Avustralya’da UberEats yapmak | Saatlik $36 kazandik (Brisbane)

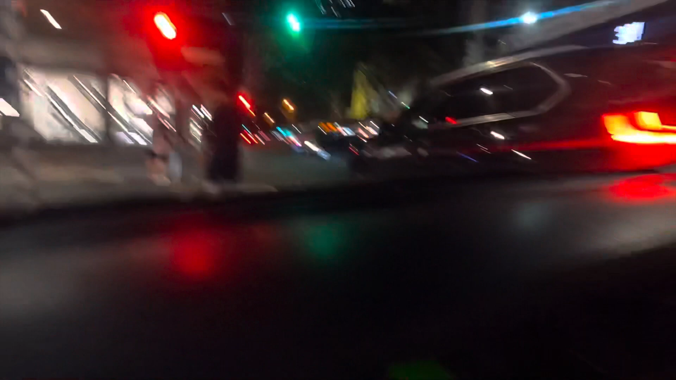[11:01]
Dörtlüleri yakıp park etti. Sanki dörtlüleri yakınca bütün hak bizim oluyormuş gibi bir mantaliteyle yaptı bunu ama.